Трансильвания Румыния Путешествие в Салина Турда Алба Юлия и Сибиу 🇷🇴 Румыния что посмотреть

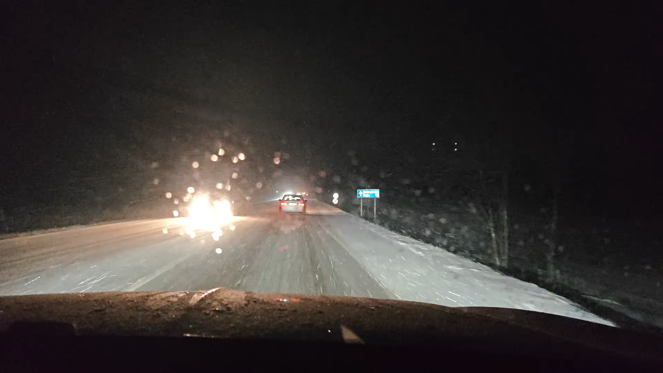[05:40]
И должна признать, что она решила оправдать свой мистический имидж и просто залила дорогу густым туманом.